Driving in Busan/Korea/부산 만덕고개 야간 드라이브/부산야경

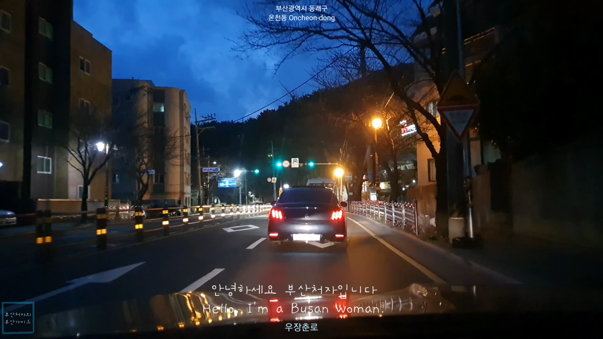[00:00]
안녕하세요 부산처자입니다. 오늘은 야간 드라이브를 나왔는데요. 만덕국의 야경을 보러 가려고 합니다. 여기는 부산시 동네구 온천동이구요.
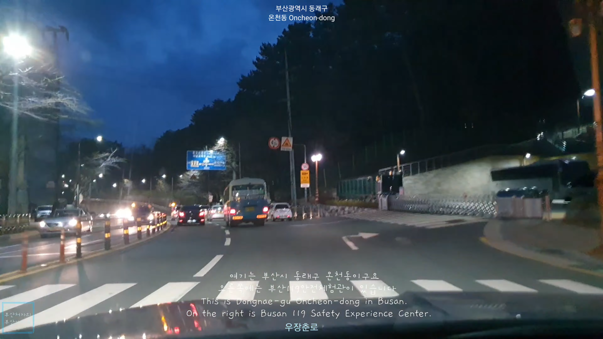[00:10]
오른쪽에는 부산 119 안전체험관이 있습니다. 그리고 이 길은 우장춘로라고 합니다.
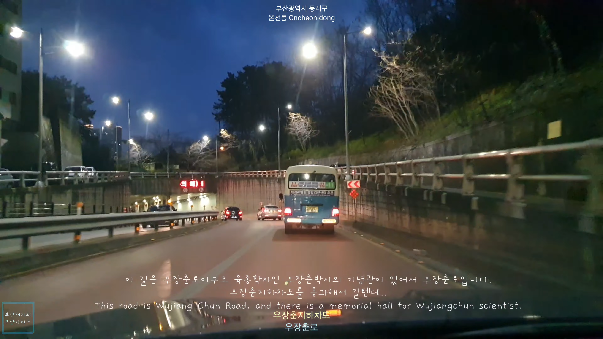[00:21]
육종학자인 우장춘 박사의 기념관이 있어서 우장춘로가 되었습니다. 여기 앞에 우장춘 지하차도를 통과해서 갈텐데요. 여기 지하차도는 2014년에 당시 시간당 130mm가
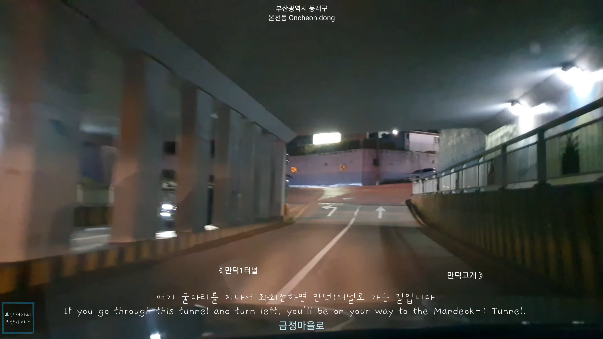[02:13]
여기 굴다리를 지나서 좌회전 하자마자 길이 갈라지는데 거기서 또 좌회전을 하면 만덕 1터널로 가는 길입니다. 그런데 길이 조행길이면 딱 실수하기 좋게 돼 있습니다.
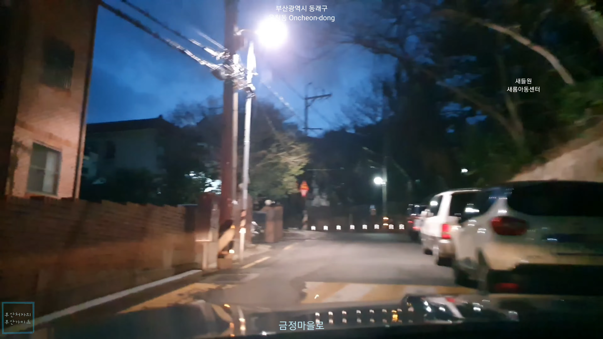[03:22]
새들원 그리고 새롬아동센터가 있습니다. 부산시 아동일시보호소는 사회나 가정으로부터 버림받거나 보호가 필요한 아동들을 일시보호하는 사회복지시설이고요. 새들원은 어려운 환경에 0세에서 18세까지의 아동들의 양육시설인데 부산 최초의 고아원입니다. 그리고 새롬아동센터는 2019년에 개소한 곳인데 정서적 행동적으로 장애가 있는 상처가 있는 아동들의 치료보호시설입니다.
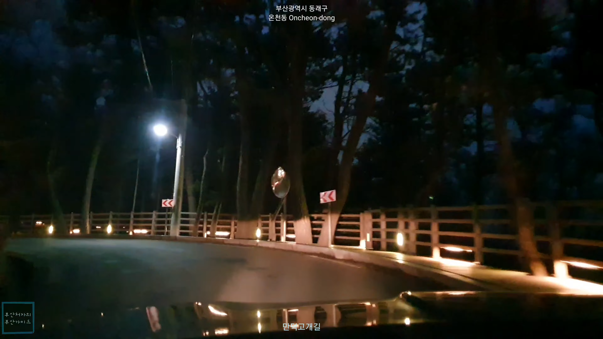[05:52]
다시 태어났네요. 여기서부터 만덕 고갯길입니다. 북구 만덕동과 온천동 사이에 고도 300m가량의 고갯길입니다. 오래전엔 구포와 동네를 이어주는 유일한 교통로였습니다. 김해 평야에서 생산된 농산물과 낙동강의 해산물이 모이는 구포로 통하는 교통의 요지였습니다. 그때는 이 고개에 워낙 도적대가 많아서 사람들이 여럿이 함께 고개를 넘어갔다고 합니다.
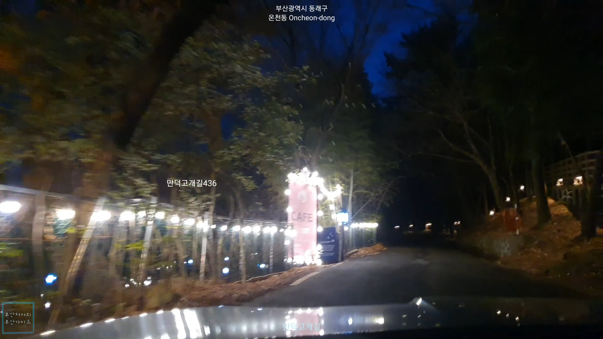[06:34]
여기 왼쪽에는 소문난 예쁜 카페가 있습니다. 이름이 만덕고갯길 436인데요. 만덕고개 벚꽃을 먹고 산다는 달토끼 이야기의 동화같은 아기자기한 카페입니다.
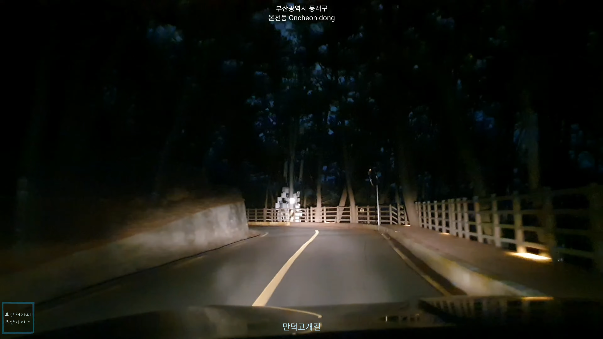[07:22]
만덕사의 원래 이름이 기비사였기 때문입니다. 그런데 제주도의 거상인 김만덕과는 아무 관계가 없습니다. 보시다시피 이 길은 가로등이 없습니다. 그래서 지금 상향등을 켜고 가고 있는데요. 맞은편에서 차가 오면 바로 꺼줄 겁니다. 원래 비포장 고갯길이었는데 1965년에 도로로 개설이 되면서 차량 통행로로 이용되기 시작했습니다. 왕복 2차선이고요.
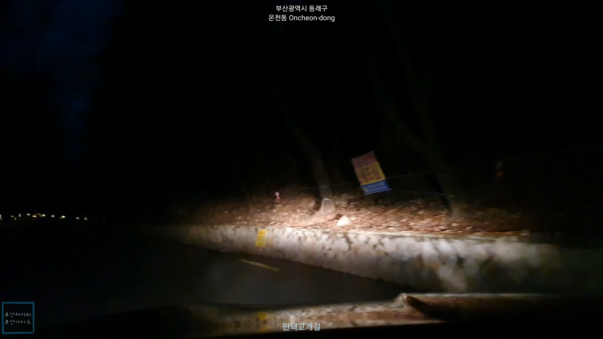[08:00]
90도로 꺾이는 구간도 여러 곳 있습니다. 거기다가 이렇게 가로등도 없고요. 그런데 간혹 터널을 지날 수 없는 자전거 라이딩 하시는 분들도 자주 보이니까 주의해야 합니다. 그리고 만덕고갯길은 가는 길에 크고 작은 사찰들이 많고요. 토속 음식점이나 숙박업소 모텔들도 많습니다. 여기서 조금만 더 올라가면 고개의 정상 부근이 나오고요.
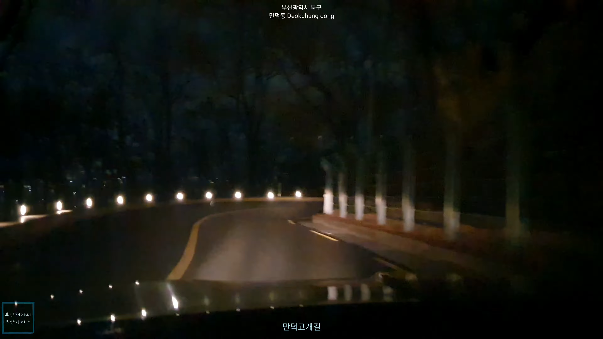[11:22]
그래서 제3만덕터널 초읍터널이라고 부르는 터널을 건설 예정 중에 있습니다. 만덕동이기는 하지만 부산 사람들은 그냥 만덕이라고 다들 부릅니다. 여기는 만덕1동인데요.
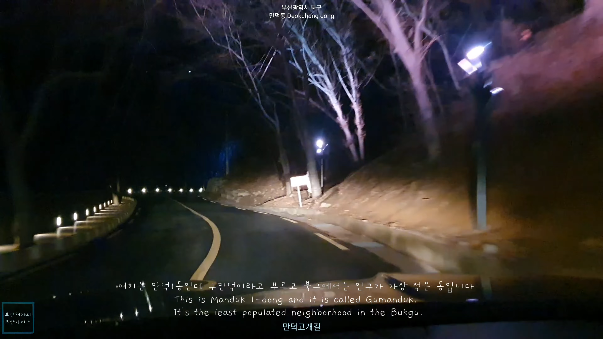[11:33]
구만덕이고 동네 대부분이 산지이고 북구에서는 인구가 가장 적은 동입니다. 그리고 만덕2동과 3동은 심만덕이라고 부릅니다. 만덕1동인 여기 구만덕1대는 2015년 재개발공사가 들어가서 만덕중학교 위쪽은 전체가 모두 철거가 되고 재개발이 되었습니다.
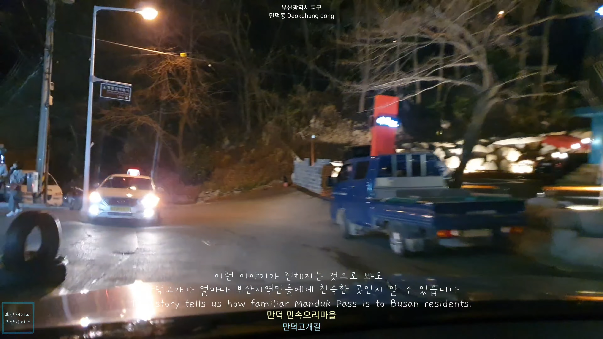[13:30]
여기는 만덕민속오리마을입니다. 1973년에 만덕1터널이 개통된 이후에 오리고기집이 하나 둘 생기면서 형성된 마을입니다. 40여 년 전부터 오리와 염소고기를 하는 식당들이 30곳 정도 영업을 하고 있고 북구청 지정음식 특화단지입니다. 매 2년마다 만덕민속오리마을 축제를 하는데 축제 때 오면 오리불고기를 50% 할인된 가격에 먹을 수 있다고 합니다.
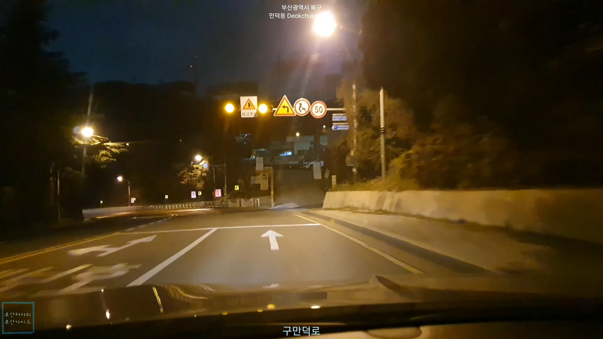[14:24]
그 이유는 부산이 산이 많고 도심 곳곳을 연결하는 터널 개수가 다른 지역보다 상대적으로 많고 또 길이도 길기 때문이라고 하는데요. 양보 운전을 하고 안전거리도 지키면 충분히 사고를 예방할 수 있다고 생각합니다. 그래서 부산도 이제는 그런 나쁜 오명들을 씻을 수 있으면 좋겠습니다. 여기 앞은 만덕교차로이고요.
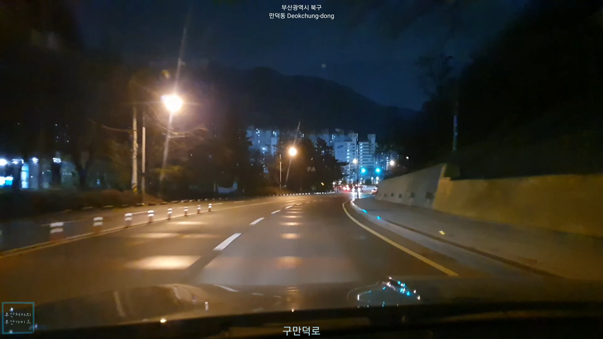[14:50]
직진하면 남해고속도로를 탈 수 있습니다. 지금까지 만덕국의 야간 드라이브였습니다. 감사합니다.